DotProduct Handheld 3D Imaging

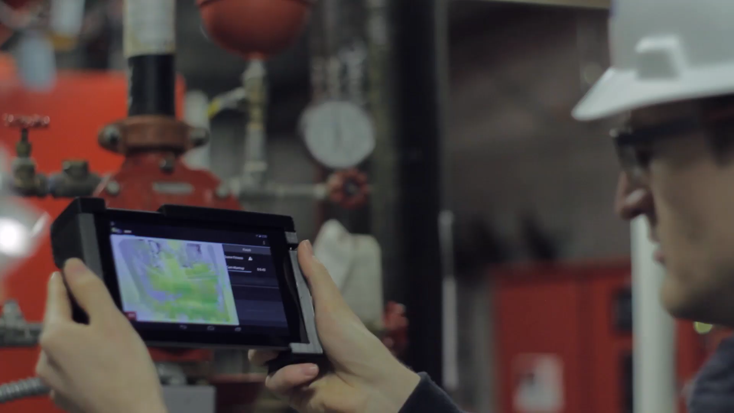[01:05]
We've been able to take these very powerful tablets, these sensors, put them together,
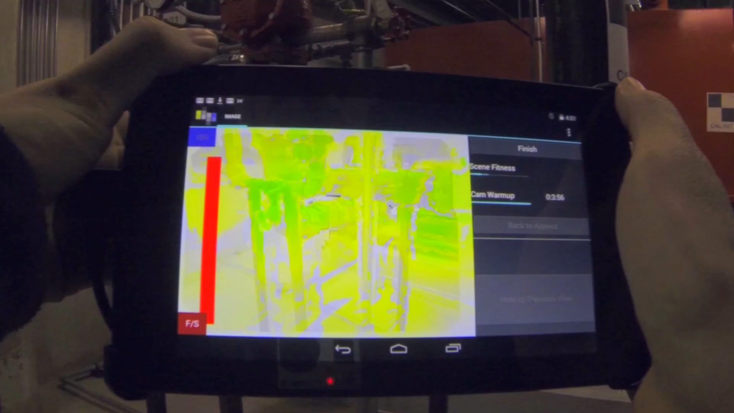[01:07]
write some very special code and get engineering grade data from them.
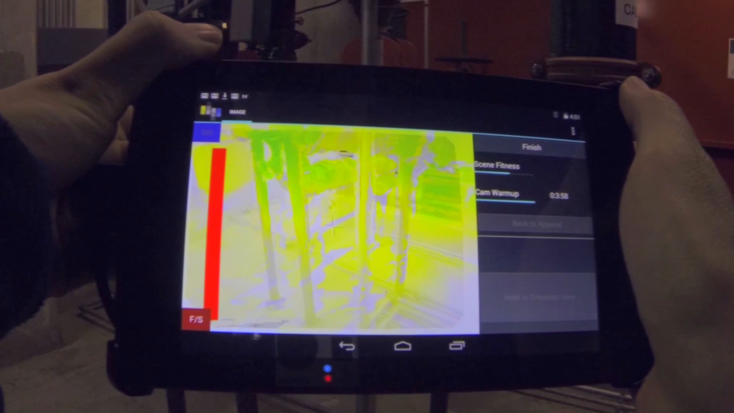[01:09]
That's the magic. So the first time I saw this was in my kitchen.
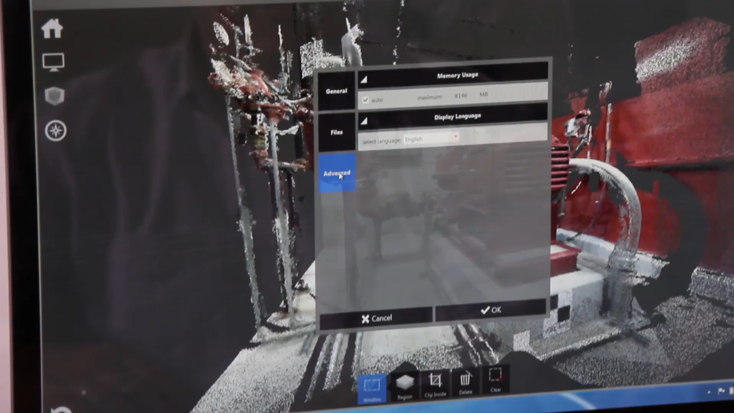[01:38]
With our product they can capture and have actual measurable data in 3D that they can bring into their CAD design.